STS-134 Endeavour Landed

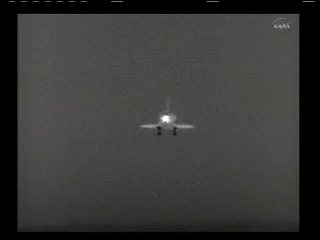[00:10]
And there's a referred camera view of the Space Shuttle Endeavor as it's coming in for landing.